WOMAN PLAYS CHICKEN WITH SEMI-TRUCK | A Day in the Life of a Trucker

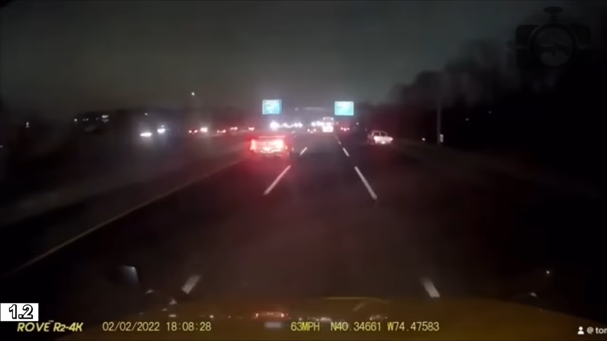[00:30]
Chum driver went from the f***ing from the right lane to the from the ramp all the way to the middle lane.